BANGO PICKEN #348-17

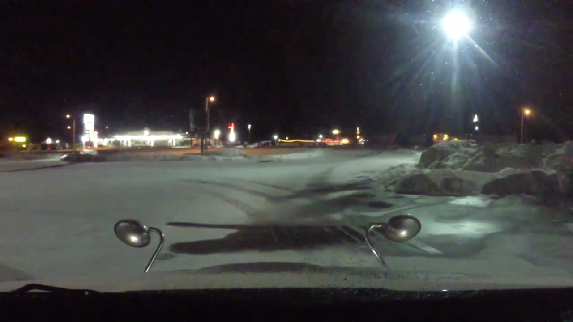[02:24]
I guess Mother Nature's bipolar. I guess north of us here in up in Glacier in my hometown of Libby, they got anywhere from 3 to 4 feet in 48 hours. That's what they're saying. That's a lot of snow. A lot. Hogan should still be open when we roll by.
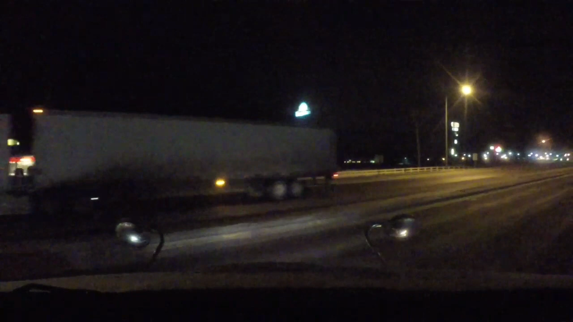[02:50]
We will see, but it should be still open. Yeah, you did see me do that. You don't want to spin out right there, it's a little hill. So yeah, that is what we're doing.
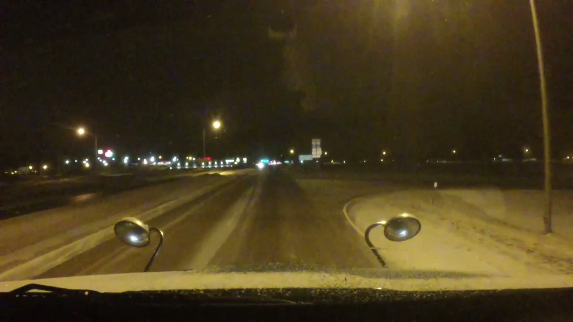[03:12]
We are going to get on the big road here. Gone.
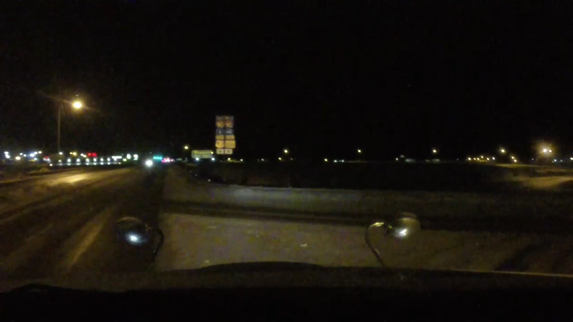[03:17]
Somebody got her down in the ditch. Let's not do that ourselves.
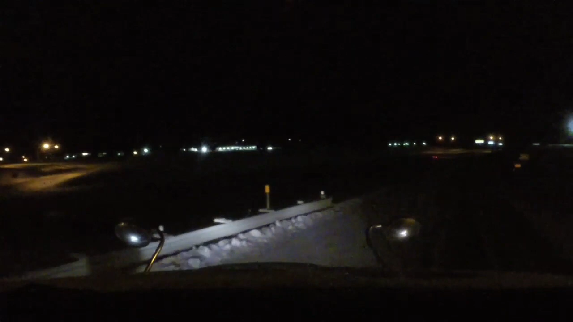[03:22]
That wouldn't be good. 30 degrees. Let's see if the road's gonna be like at that temperature. Slick or what? Probably slick. Oh my luck. Oh ding ding. There's a... Alright, enjoy the music, the ride, and see you when the next adventure comes.